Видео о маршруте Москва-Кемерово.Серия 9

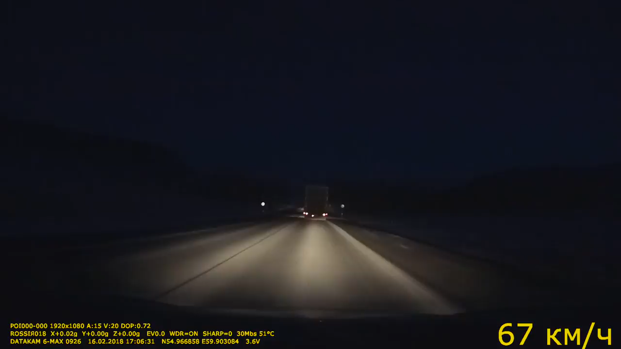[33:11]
Слепят встречные автомобили. Вот приходится прятаться за большой груз.
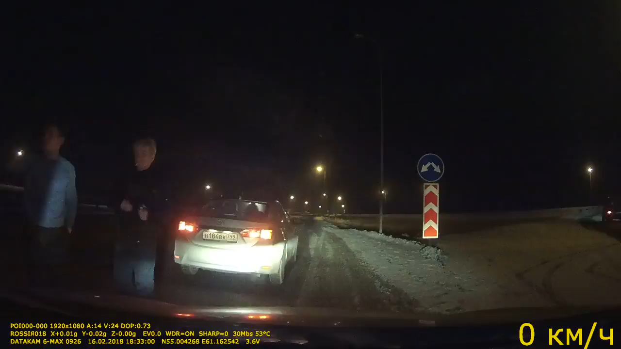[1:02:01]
По смартфону ехал. И уже недоверие было и к навигатору, и видел знак. Один показывает прямо на курган. Вот навигатор потащил тоже прямо, но я чувствовал, что вот на этой развязке нужно уходить направо. Я вот остановился, поэтому уточнить у дальнобойщиков. Вот.
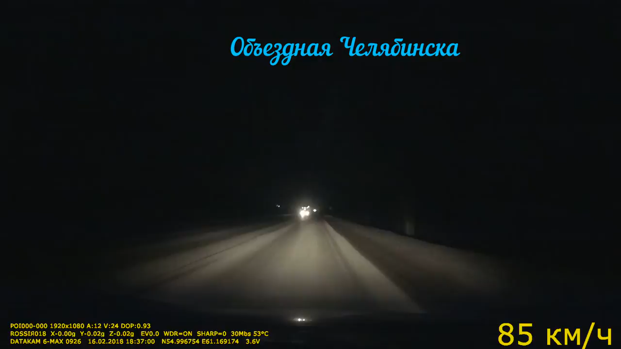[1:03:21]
Повторю, что дорожный указатель показывал на курган ехать, двигаться прямо. А навигатор... Ну, нет, да, навигатор показывал свернуть на развязке направо. Вот, но уже у меня было недоверие к навигатору, поэтому вот,